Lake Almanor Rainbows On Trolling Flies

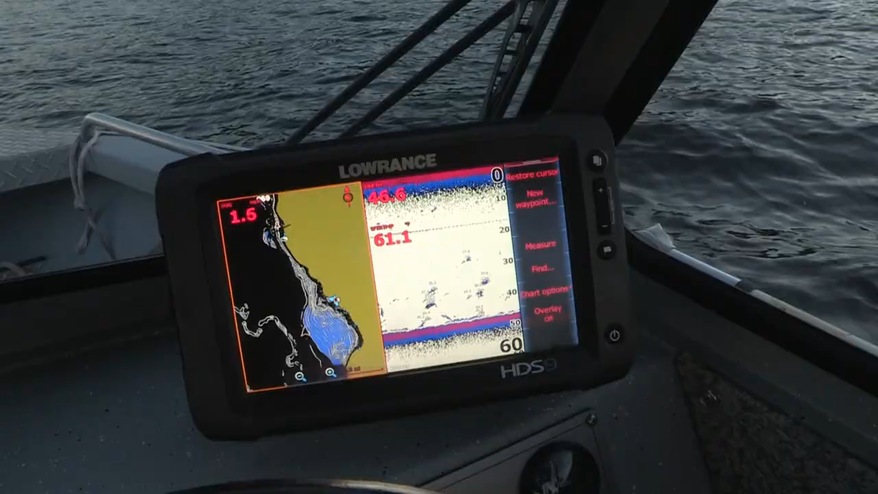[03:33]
So we're going to target them in the 15 foot of water mark. Now the water temp's 61.2 right now. It'll warm up into the 63 degree mark.
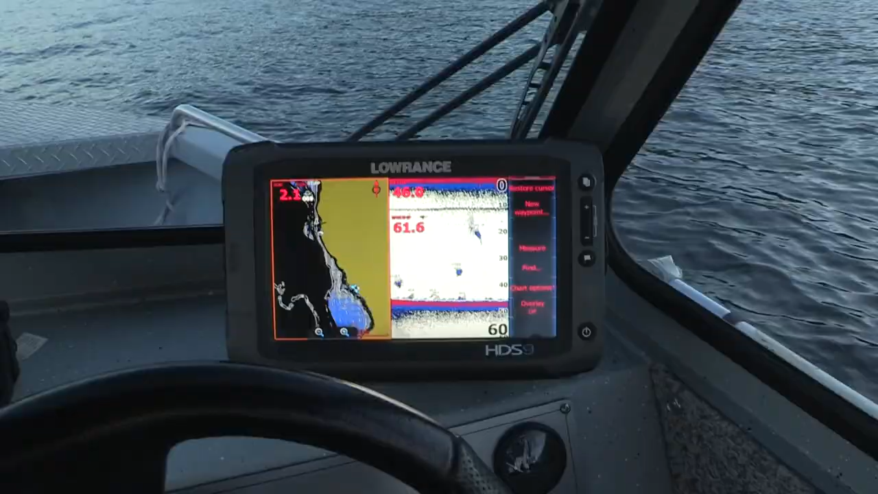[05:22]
Fish on the screen now. We're seeing fish on the screen. The fish are chasing pond smelt right now so we're just really looking for pond smelt and find the feeding fish.
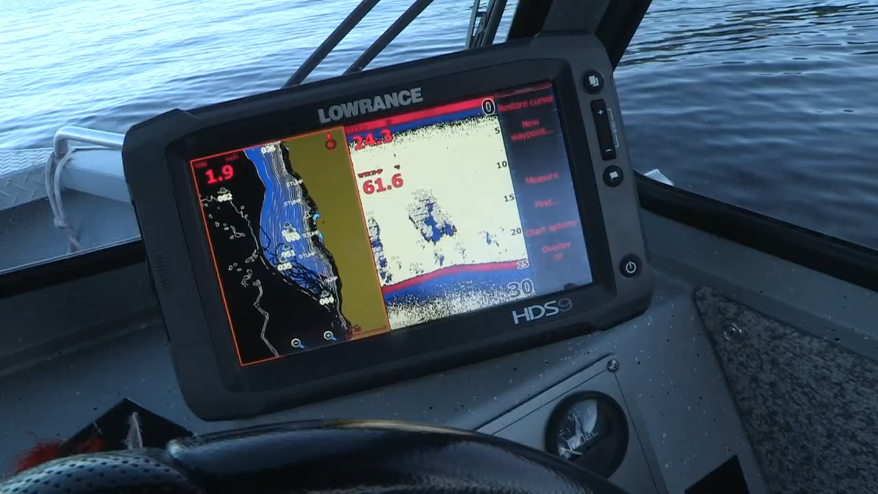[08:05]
So we're seeing lots of pond smelt on our screen right now. The pond smelt out here, typically they'll, uh, they'll start their, their cycle in early June.